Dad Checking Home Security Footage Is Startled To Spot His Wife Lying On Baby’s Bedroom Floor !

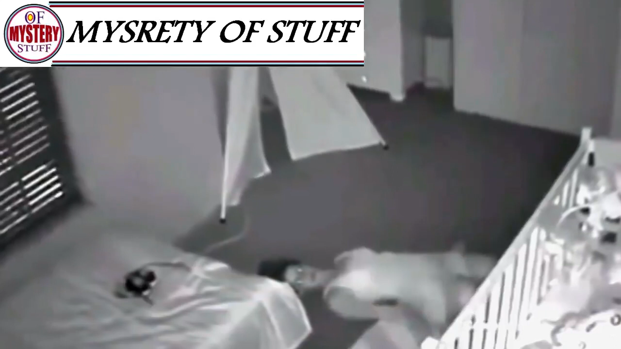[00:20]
he became worried. He checked their baby monitor, and that was when he found his wife lying on their son's bedroom floor. She wasn't injured though.